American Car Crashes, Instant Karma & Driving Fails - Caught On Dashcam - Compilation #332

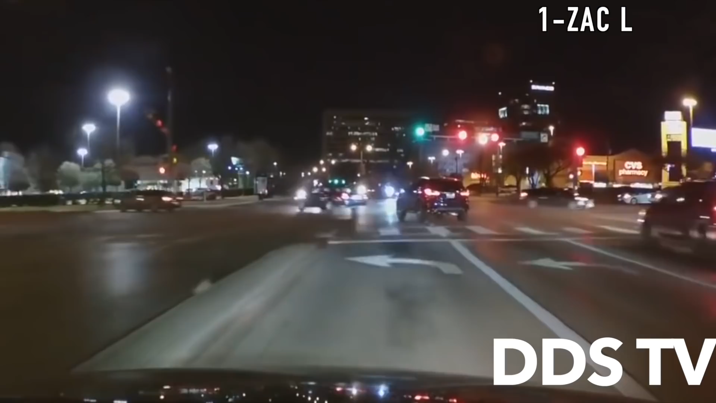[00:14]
the truck driver ran a red and slammed into the camera the truck driver and a false witness tried to pin it on the camera saying that the camera ran
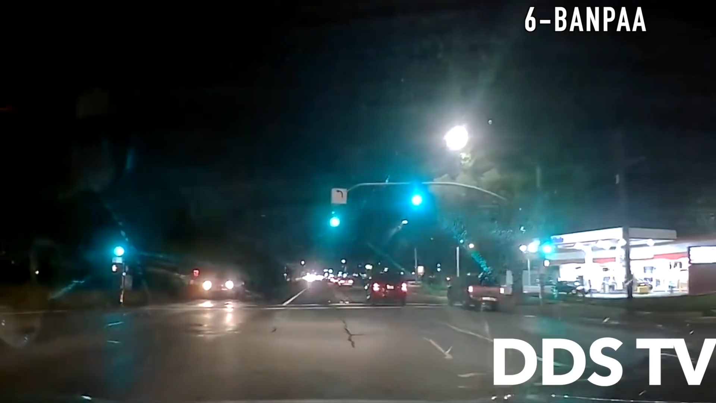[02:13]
the camera had a green light whereas the truck driver
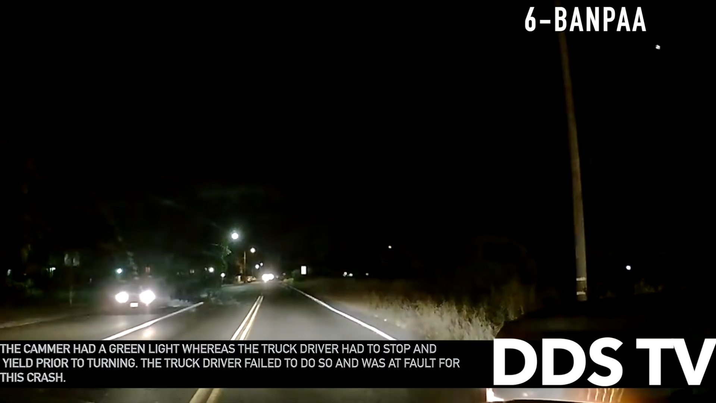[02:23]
had to stop and yield prior to turning the truck driver failed to do so and was found at fault for this crash